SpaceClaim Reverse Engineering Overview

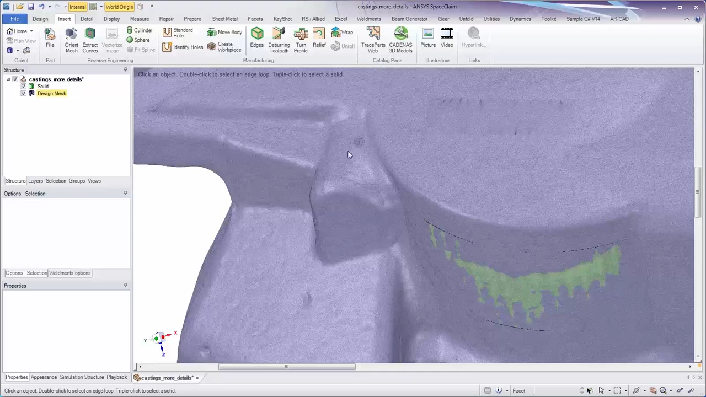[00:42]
There's no need to fully select the entire feature.
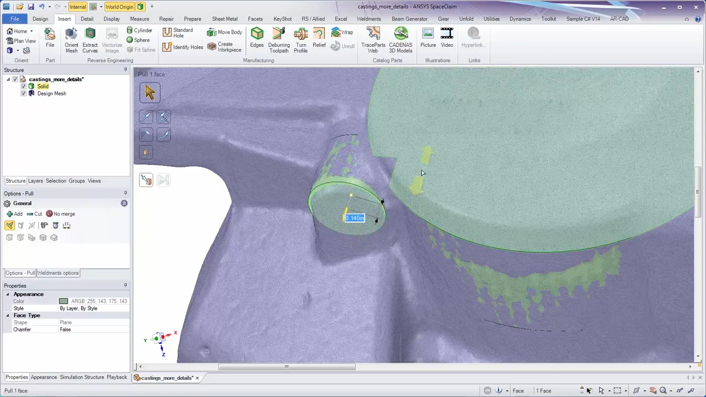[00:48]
SpaceClaim infers the shape and creates cylinders as required.
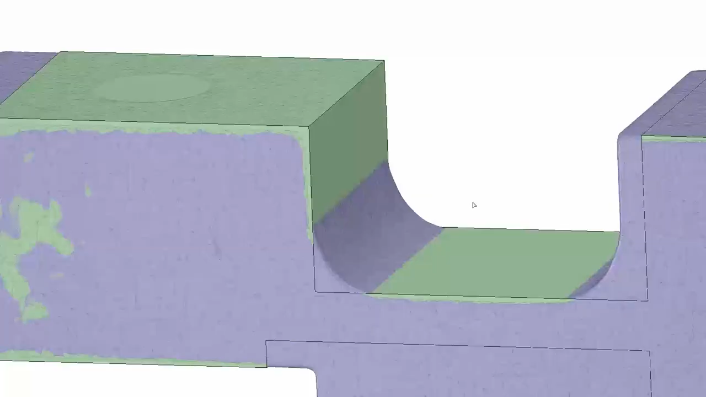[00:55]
With intuitive editing functionality, the universal pull tool quickly expands faces and solids to the correct size,
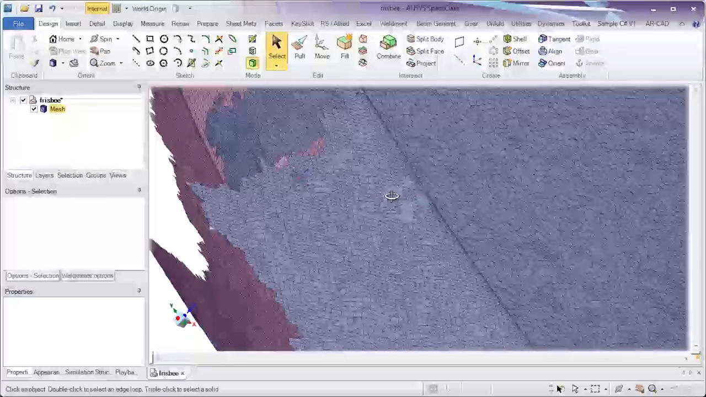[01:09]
And when precise scan data may not exist,